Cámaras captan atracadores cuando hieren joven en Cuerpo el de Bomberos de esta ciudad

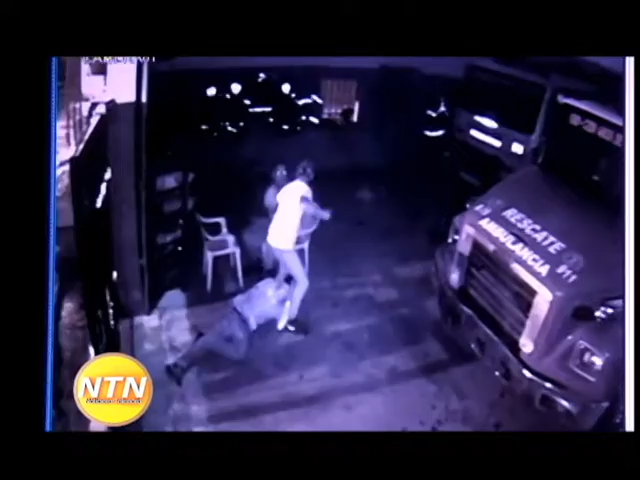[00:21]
uno en el pecho y otro en el musto derecho, por tres de cuatro atracadores que cargaron con una pasola Yamaha e intentaron despojar de sus pertenencias a un bombero que estaba sentado y fue tirado al suelo.